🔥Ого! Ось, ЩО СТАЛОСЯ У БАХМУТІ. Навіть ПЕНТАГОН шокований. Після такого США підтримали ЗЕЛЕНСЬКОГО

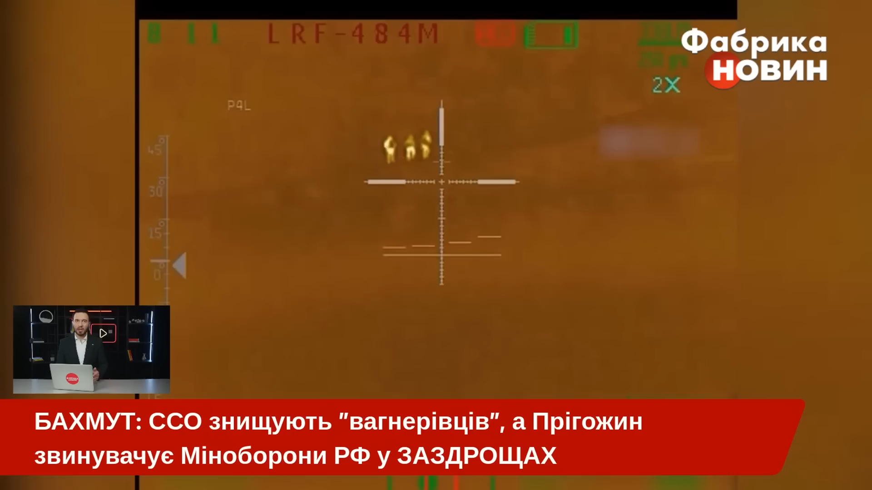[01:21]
Під прикриттям ночі окупанти висунулися в бік українських позицій. Але спецпризначенці учасно вистажили ворга. Снайперським вогнем оператори ССО України знищили чотирьох окупантів, ще троє було поранено. Противник зазнав втрат і відмовився від штурму тієї ночі. Перехоплені переговори противника підтвердили результат роботи спецпризначенців. Наші герої! Слава вам! До слова щодо втрат.